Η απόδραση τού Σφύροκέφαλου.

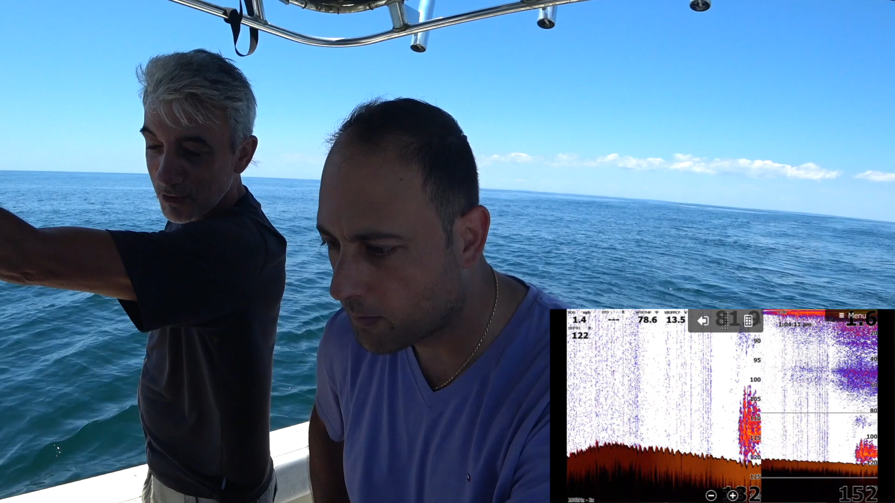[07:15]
Αυτό δεν υπάρχει στο ναυάγιο, γιατί κάτι δεν είναι το ναυάγιο, είναι το ψάρι να μην το ναυάγιο. Λοιπόν, το ρέκι είναι λίγο δεξιά, θα το δούμε τώρα. Μήπως δεν είναι σύμπας, μήπως είναι κολλή. Τόσο χαμηλά, ρε. Γιατί όχι. Πολύ χαμηλά. Θα βάλω τη τσαμπαρία πάνω και ό,τι να το δούμε, γιατί είτε κολλή είναι.
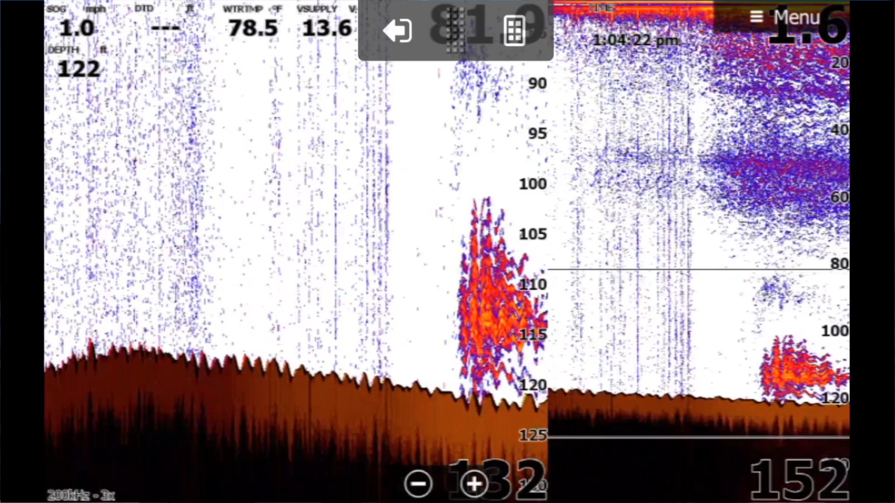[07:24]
On screen: depth 122 ft, water 78.5°F, speed 1.0 mph
Είτε σύμπας είναι. Οπότε γιατί δεν το κάνουμε ένα τριφτάκι έτσι τώρα εδώ, ψεύσε.
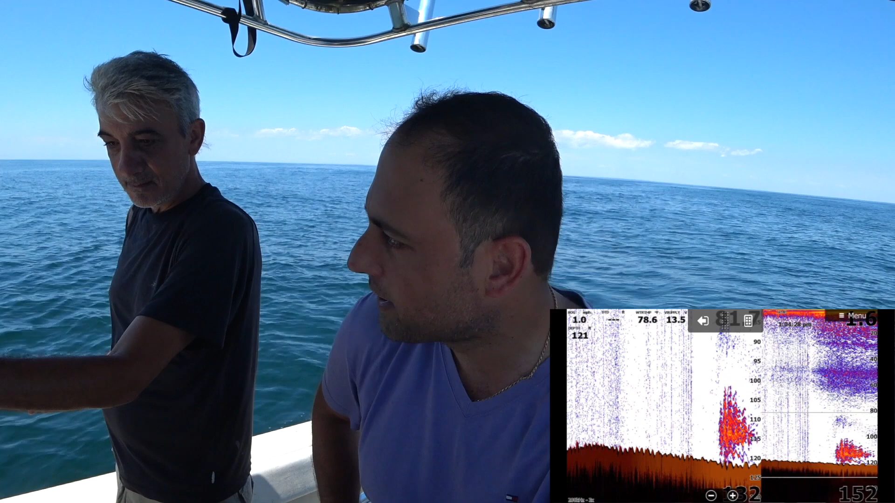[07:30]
Να κάνουμε τριφτάκι, να πέσουμε πάνω στο ναυάγιο, να μην αφήσουμε στο κάτω. Να μην τον εκεί. Εύβολη. Να μην αφήκουμε η Βασίλη να πούμε. Να μην τώρα εκεί. Πάω τώρα δίπλα σε κάτω. Αν είναι δίπλα στο ναυάγιο, αυτά είναι, δεν είναι, δεν είναι σύμπας για να δίπλα στο ναυάγιο. Οπ, κάτι βλέπω εκεί πέρα φούλη σε ένα φρότο, δες. Όχι. Τι σκαμπά κοιτάσου σου, όπου.
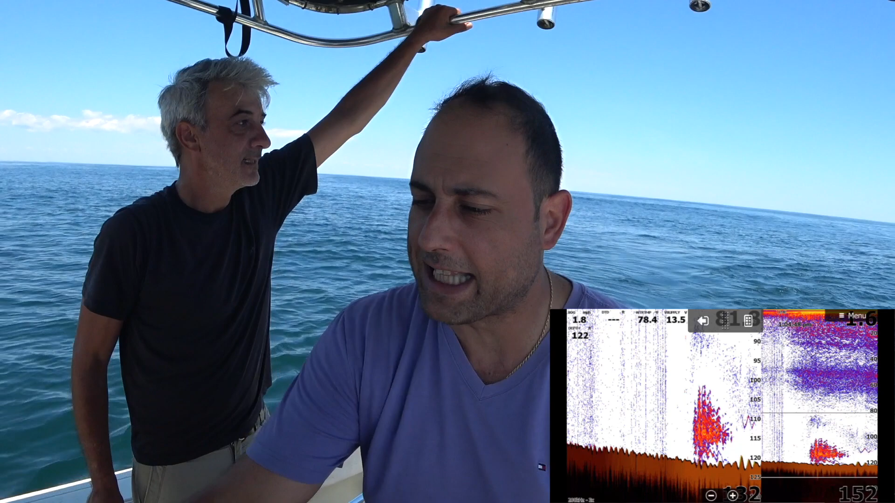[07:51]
Εκεί το κοίταγα. Τι να κάνω. Το κοιτάς πίσω. Δεν έχω μάτια στον κόλλο. Είδες τι. Ένας πλάτς, σαν μπάρκερ ήταν. Τι θέλεις να πούμε για να βλέπεις.
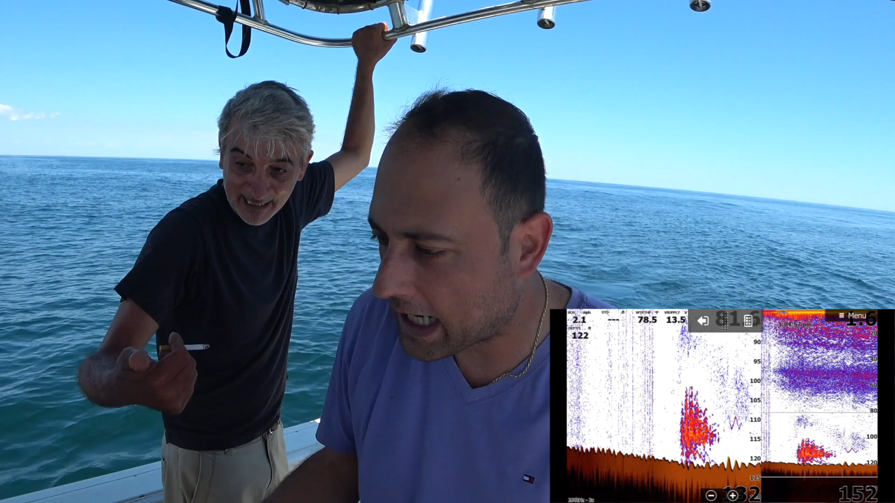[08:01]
Αυτά είναι κολλή σου λέω. Οκ. Πίσω του είναι καλαμάρι. Μα κάνει να είναι κολλή. Καλαμάρι βλέπει και ψηλά με την πλεγραμμούλη, δεν ξέρω. Τώρα ξαναπάω μια βόλτα πάλι.
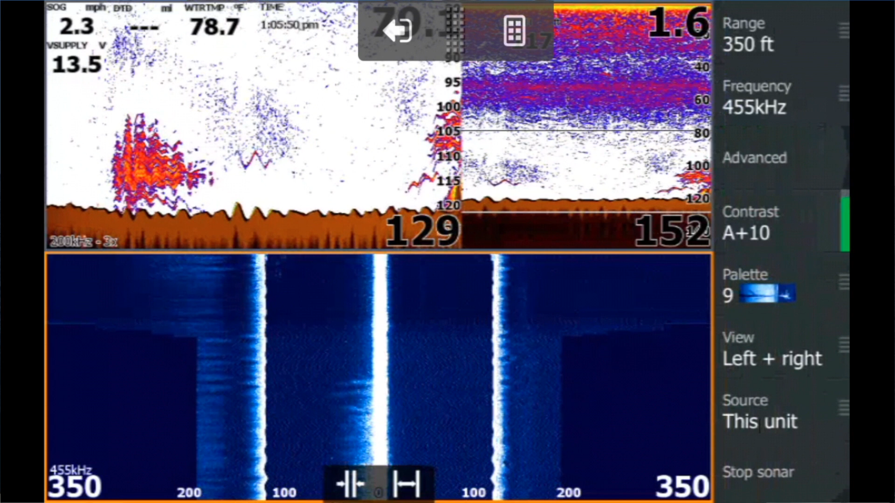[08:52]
On screen: water 78.7°F, speed 2.3 mph
Η μαλακία αυτή δεν μου φαίνεται. Να τώρα τη βλέπω κάτω. Λέω να το ναυάγιο. Αυτά ήταν κολλή. Βάλω το 10. Να το ναυάγιο. Τώρα το ανεβαίνουμε. Το βλέπεις. Ωραία τι γίνεται πάνω από το ναυάγιο. Φούλι. Αυτά μπορεί να είναι συμπέστα, τα άλλα δεν είναι συμπέστα. Τα συμπέστα έχει δίκιο. Είναι μέσα στο ναυάγιο. Ναι, αλλά ακριβώς το ίδιο φαίνεται. Κοίτα εδώ τι γίνεται. Πώς έχει το ενδιαφέρον. Τσακ. Κοίτα τι έχει ακριβώς από πάνω. Τα ένα ψάρια είναι και τα άλλα. Συμπέστα.
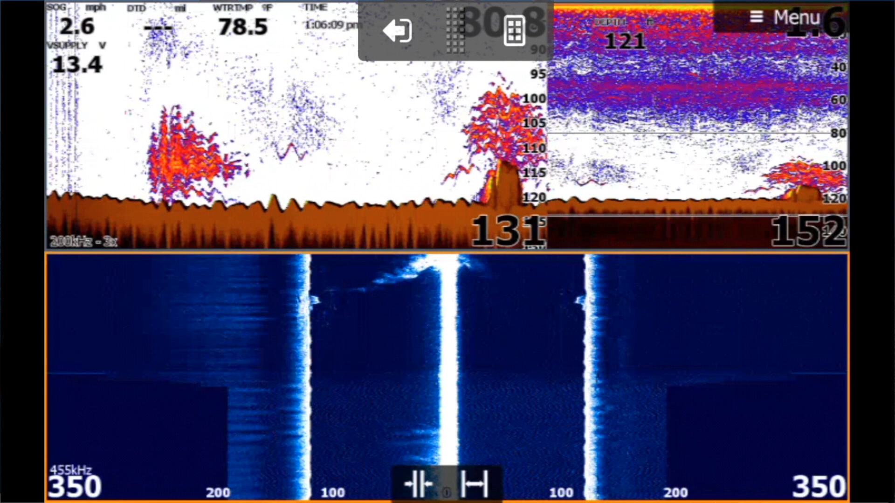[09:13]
On screen: water 78.5°F, speed 2.6 mph
Φαίνεται πολύ μικρό στη μαλακία του, δεν ξέρω γιατί.
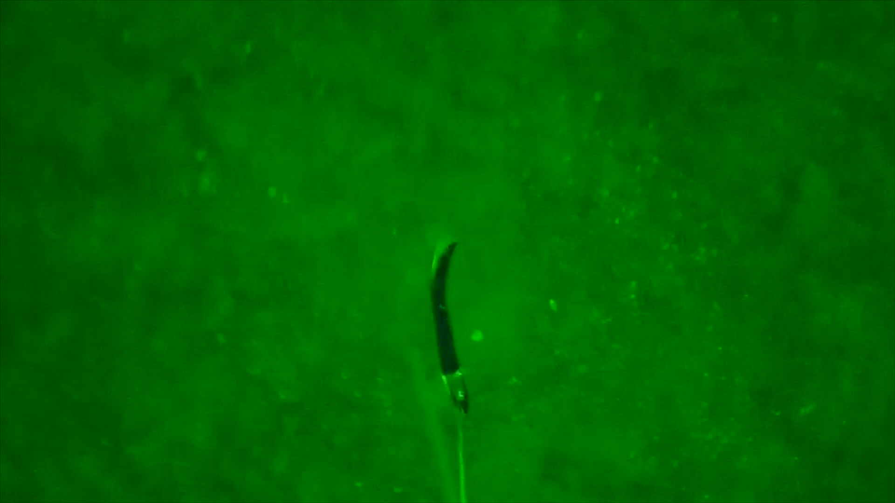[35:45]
Παιδιά. Αυτή τη στιγμή η κάμερα πατώνει. Δείτε τι φαίνεται κάτω. Φωτογραφία 30.
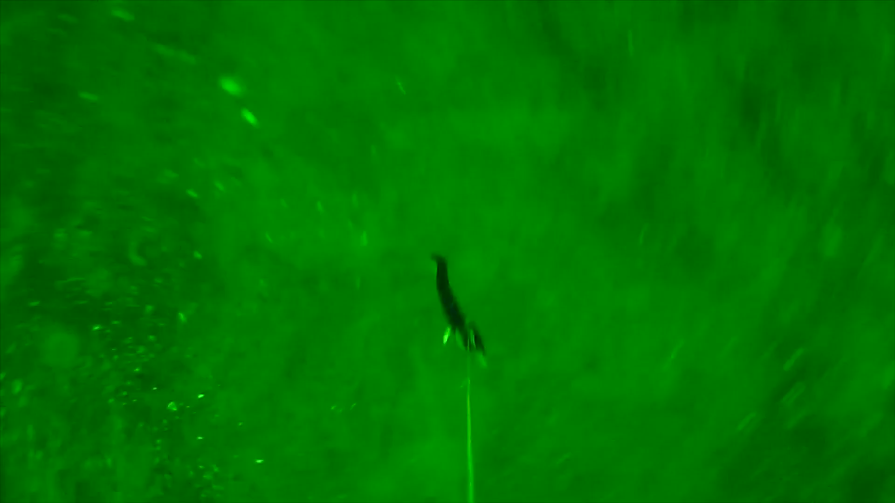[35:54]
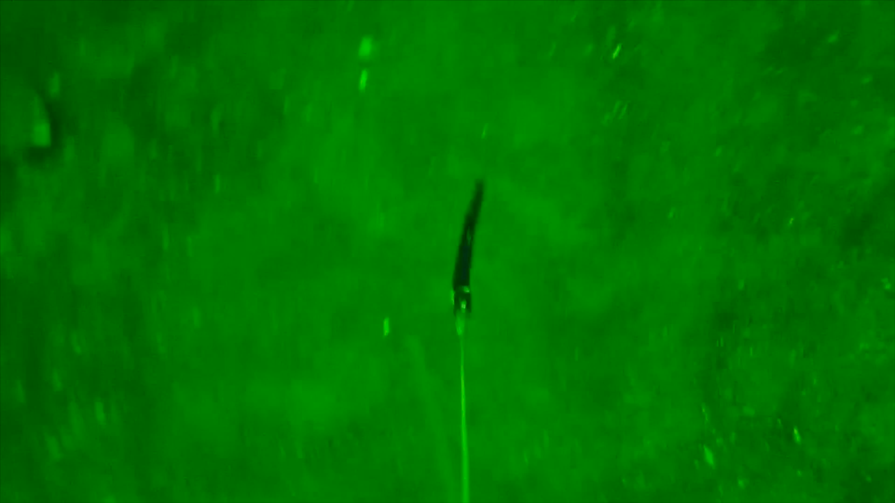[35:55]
Λοιπόν, έχει πάει πολύ πίσω πέρα, βέβαια, μακριά από το, από αυτό που έβγαλα.
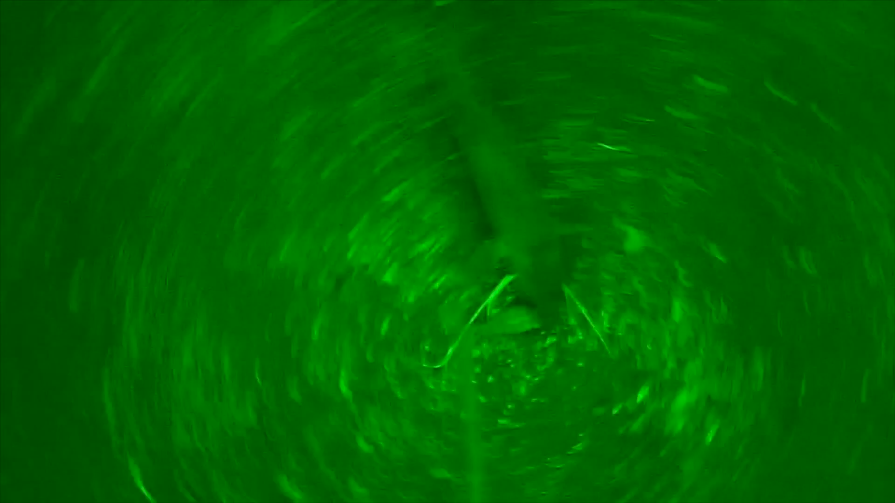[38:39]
Έφτασε. Να την πέθασε η κάμερα.
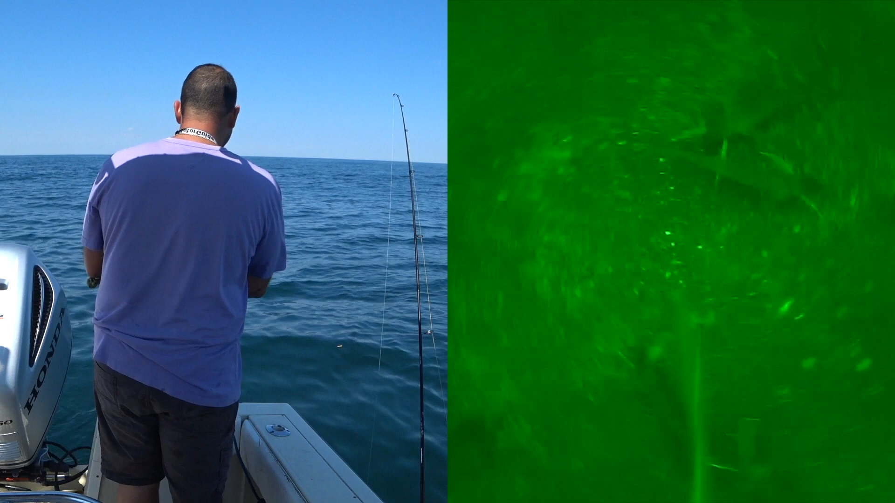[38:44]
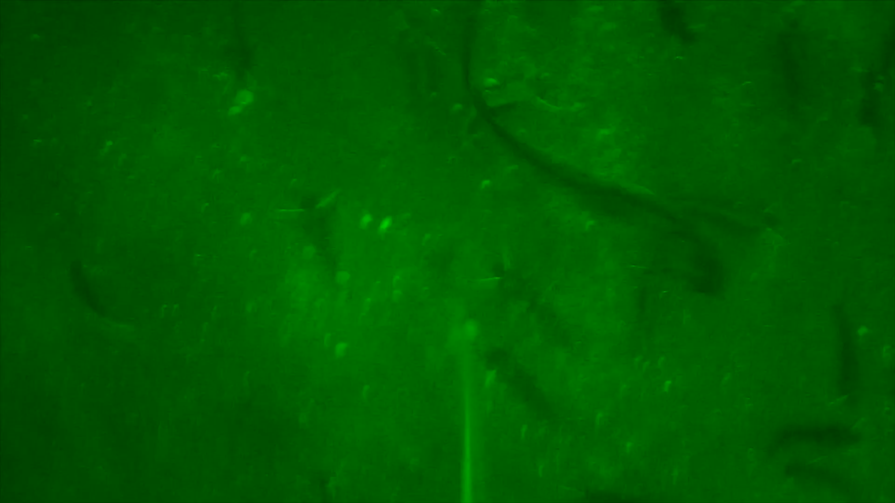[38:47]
Αυτό τώρα είναι που βλέπει η κάμερα αυτή τη στιγμή. Τώρα η κάμερα βλέπει. Η κάμερα είναι πάνω από το 110 που φαίνεται.
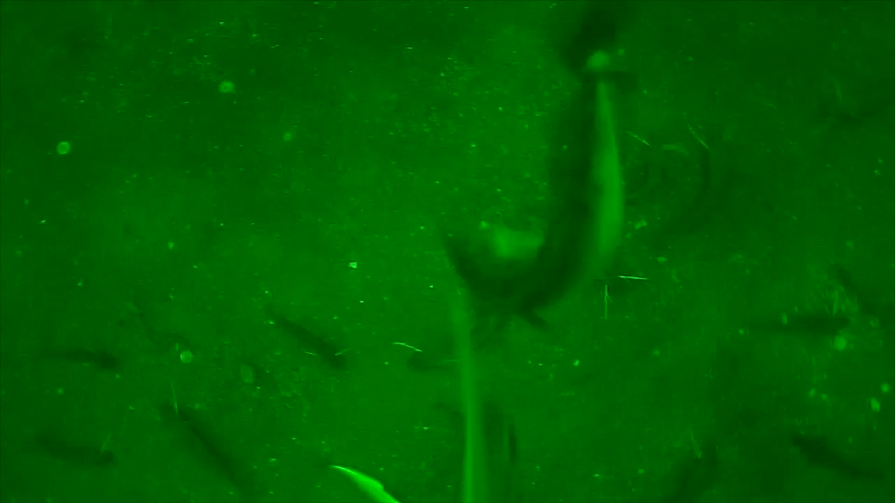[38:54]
Η φωτογραφία νούμερο 34. Α, αυτό βλέπει η κάμερα μας.
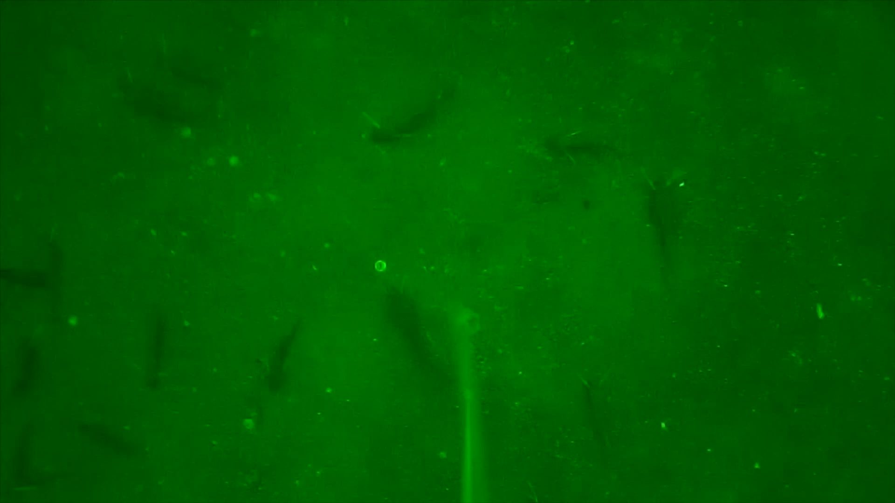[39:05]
Αυτό το τόσο λίγο δάσκο το έχει φέρει απάνω ο αέρας με το ρέμα λογικά.
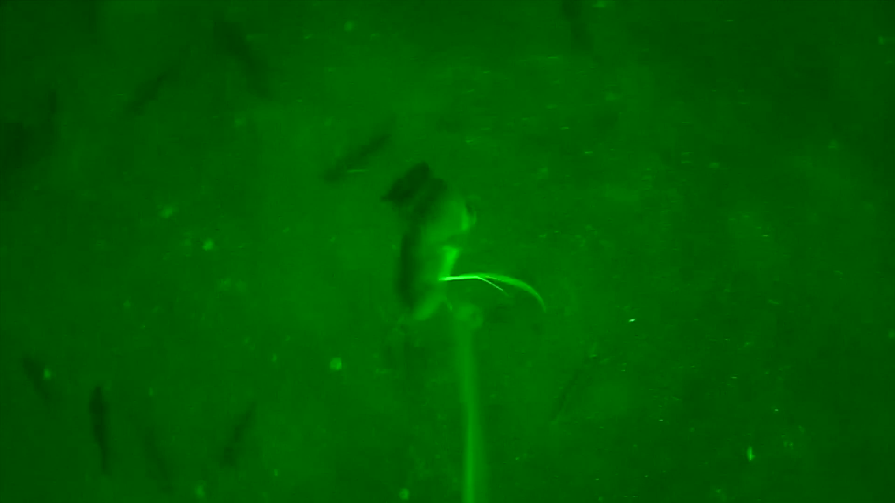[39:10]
Κάτσε μου έχει μπερδευτεί στη μηχανή. Η μαλακία.